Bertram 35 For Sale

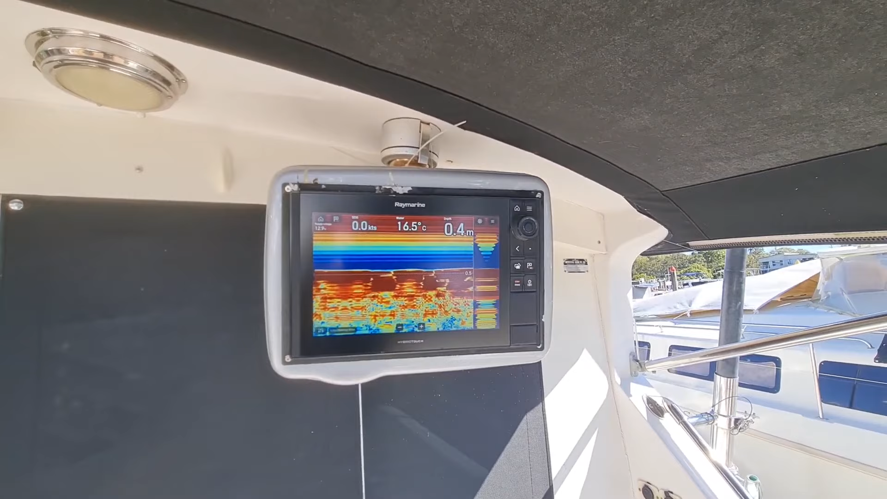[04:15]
On screen: depth 0.4 m, water 16.5°C, speed 0.0 kn
Got a one kilowatt sounder as well as a standard 600, so two transducers on this particular boat.